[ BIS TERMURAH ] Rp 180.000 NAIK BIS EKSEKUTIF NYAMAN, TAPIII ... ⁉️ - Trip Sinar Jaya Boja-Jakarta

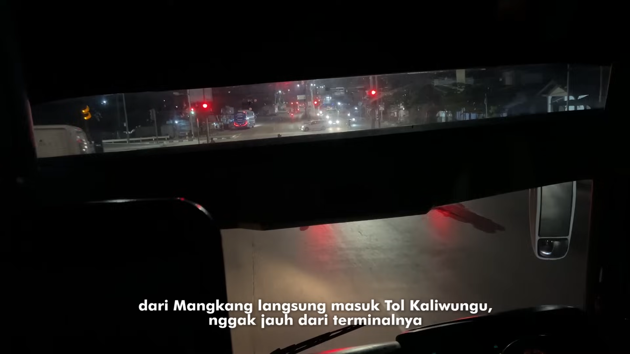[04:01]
Langsung masuk tol Kaliwungu, nggak jauh dari Mangkang ya.
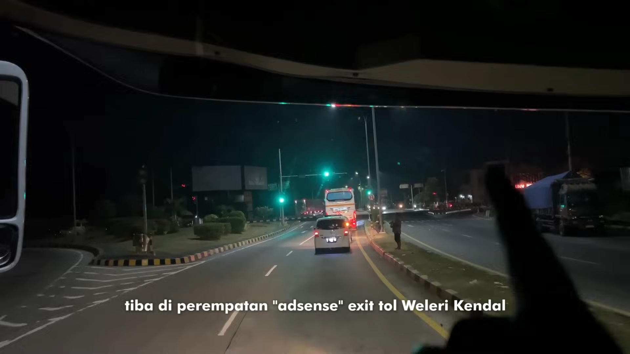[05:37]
Ke arah Lingkar, teman-teman, ke kiri ke arah Gringsing, ke arah rumah makan itu.
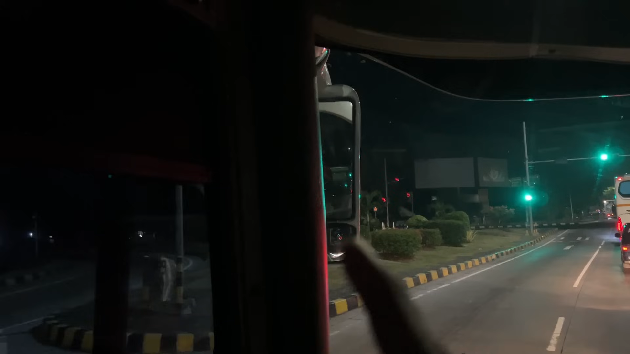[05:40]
kita belok kanan ke arah Woleri Kota.
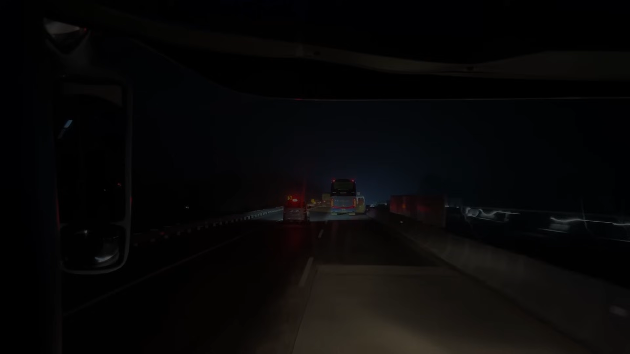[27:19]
Oke, teman-teman, ini kita tiba di RM rest area KM 102 Tol Cipali.